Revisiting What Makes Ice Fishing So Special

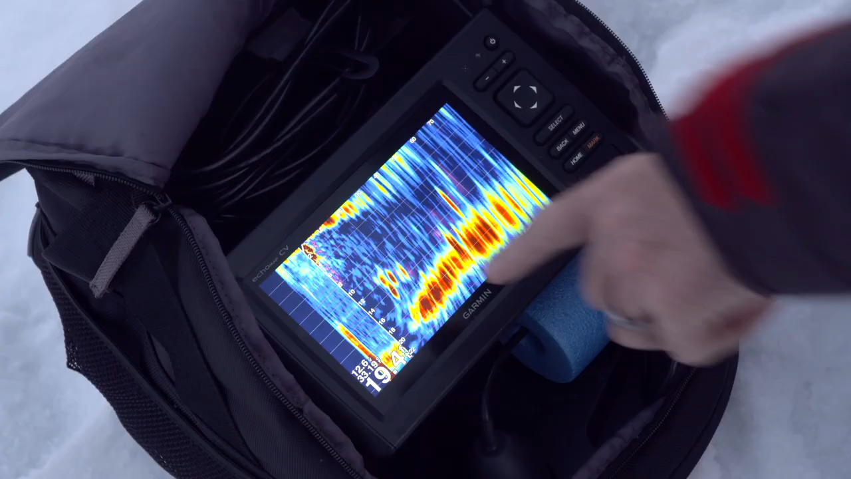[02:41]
there's a school of crappie here at 60 feet right between here and that birch tree, or here's another one over here at 40 feet,
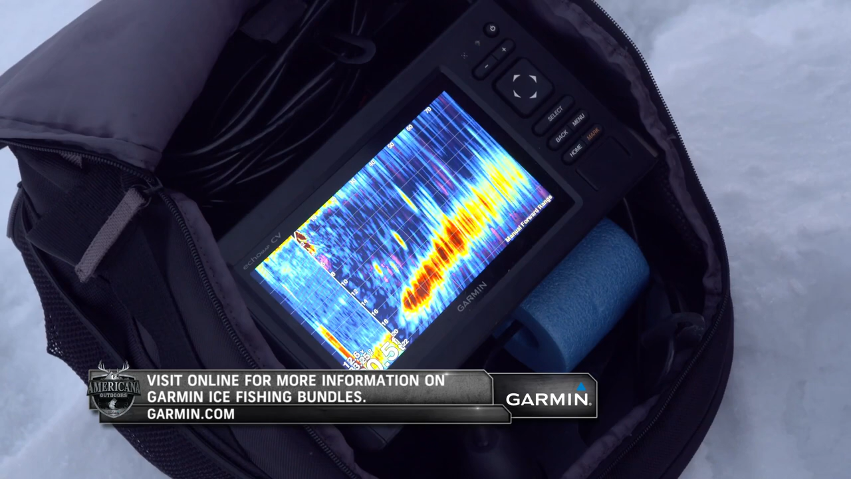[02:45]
and it'll just send Wade over with the auger and say, Wade, pace off about 40 feet, drill a hole, we should be right on top of the fish.
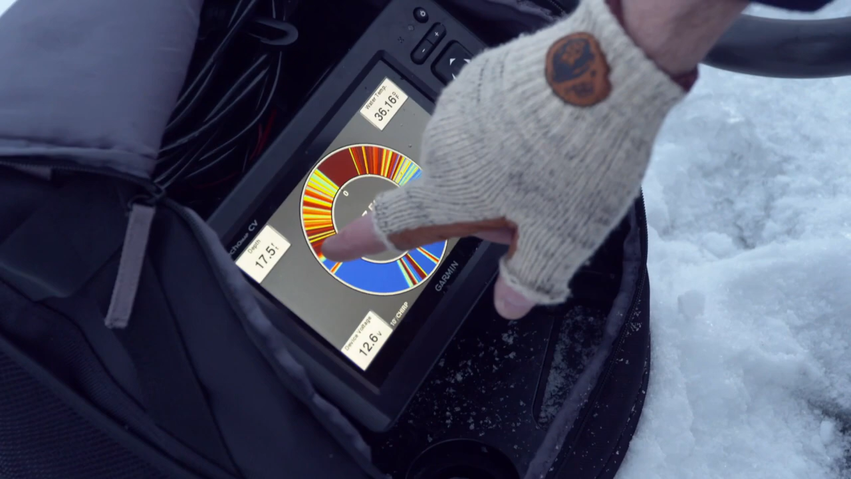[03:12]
You've got some perch down bottom. You've got a couple crappie right there.
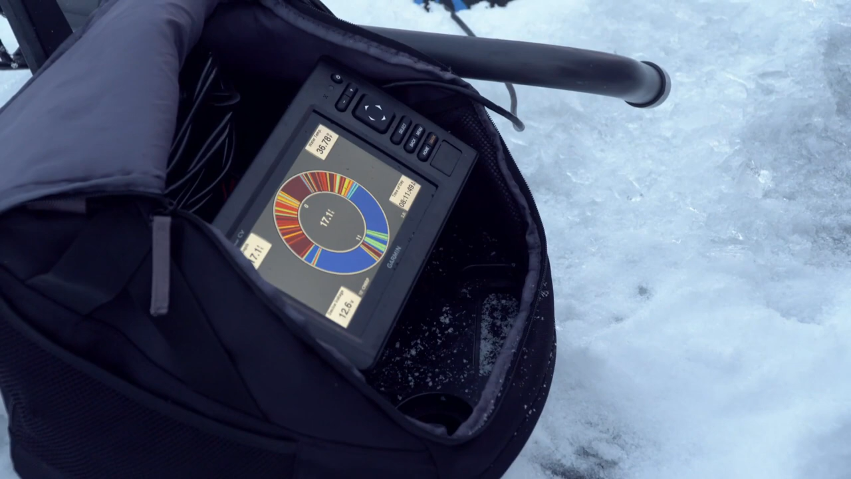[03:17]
The difference is there's my jig going up and down right there, but it's a completely different experience.
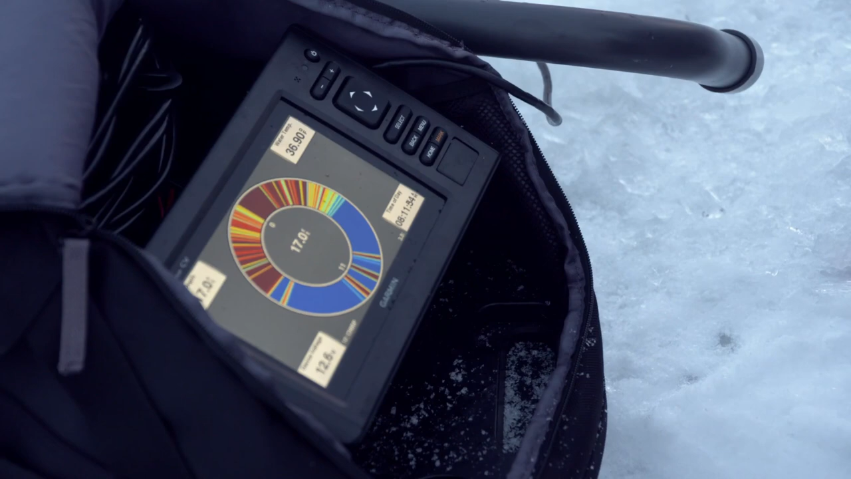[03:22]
Now you can watch. You don't know what's left and right of you like you do on the down. No, not at all.
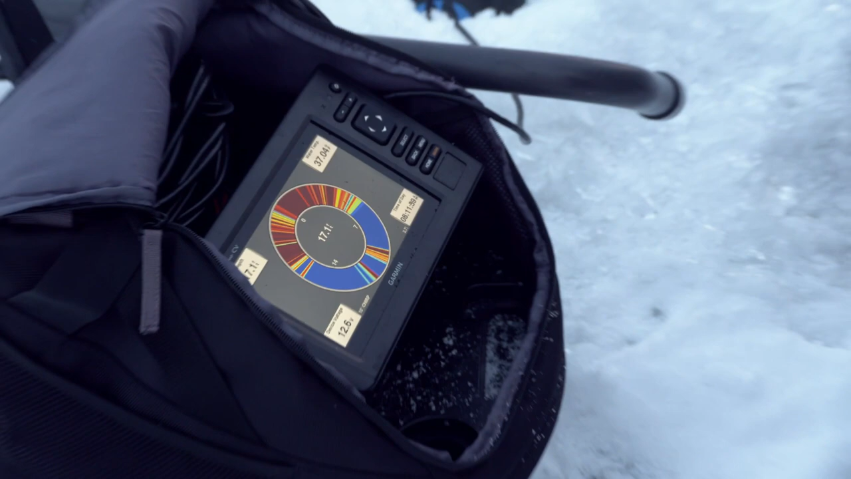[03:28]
You lose a lot of that ability. But if we go back to Panoptics again,
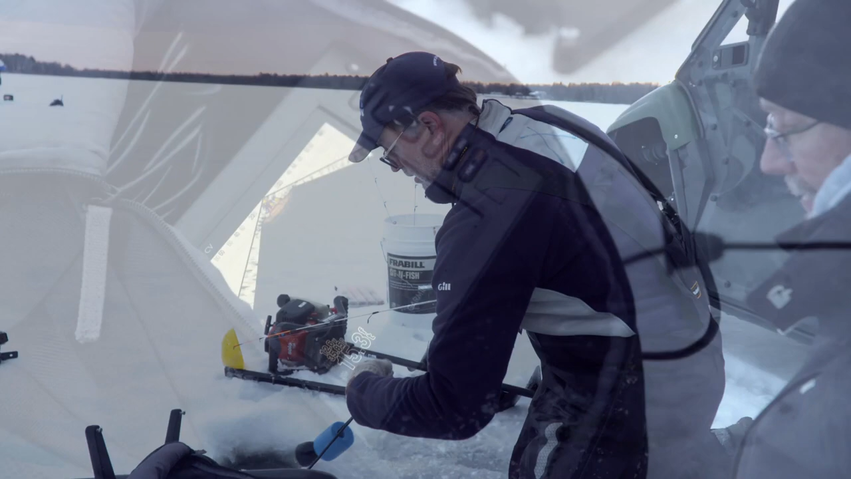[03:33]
it's much more spacious.
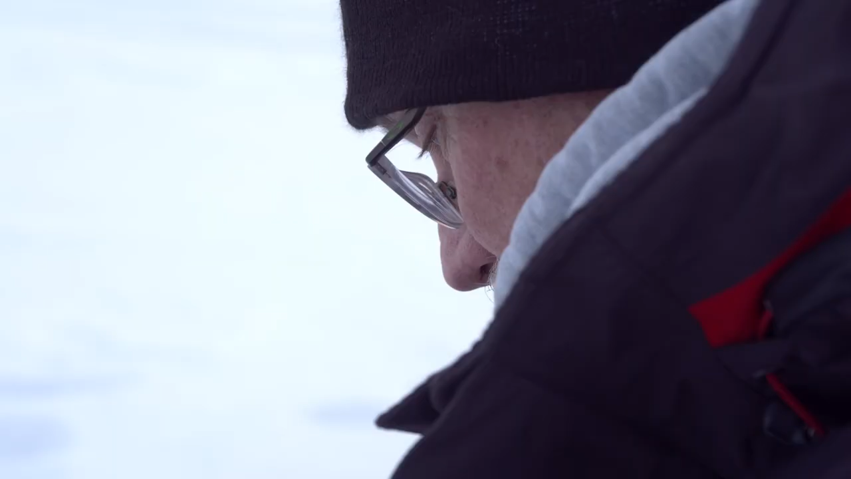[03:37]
You still have the separation between, you can see. But you can see so much wider. You can see your bait actually moving up and down, and, yep, and you know exactly the depth better.
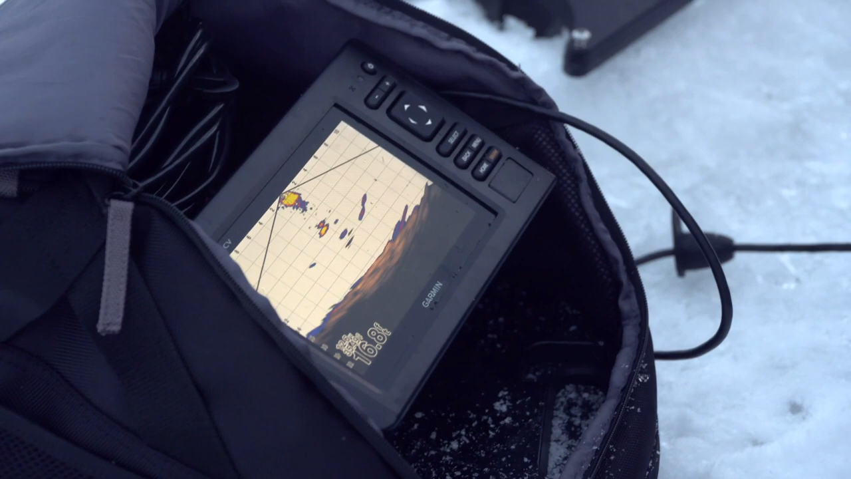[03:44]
You can see how many fish are to the side. Look at all that crappie come screaming up there. See how that fish is screaming up to the bait? No, he just rejected it. He just turned it and went the other way. He just rejected it. That way to the right.
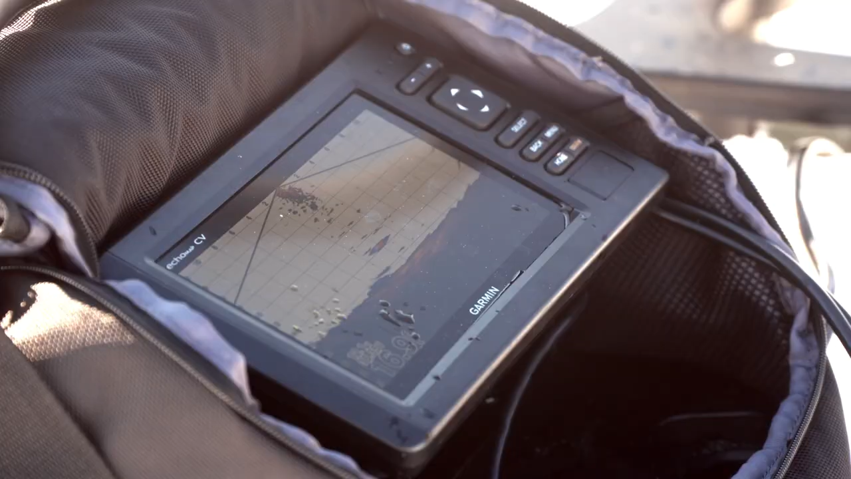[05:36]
See the fish coming up to it right there? He's gonna kind of become one.
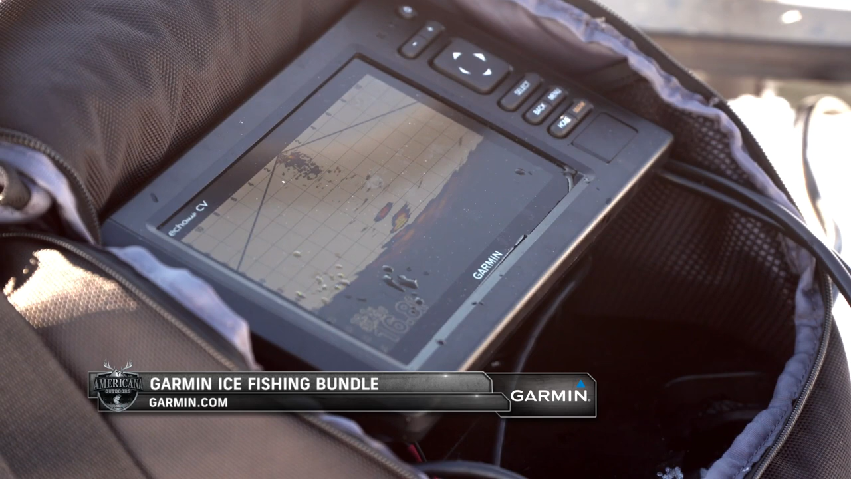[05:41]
He just turned and went away. He didn't like it. I'm gonna drop it right back down on him and just kind of shake it a little bit. There comes one up at it right there.
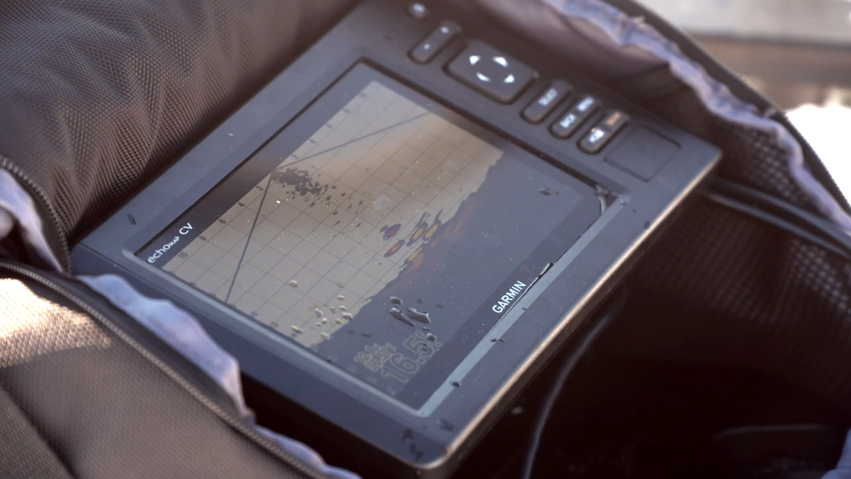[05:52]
Little bitty guy, and I shook it and he swam off to the side there. Look, there's a bunch of them underneath. Don't see the ground swell up? There's one right there, that's him. You can see the fish coming right up. Small perch right there.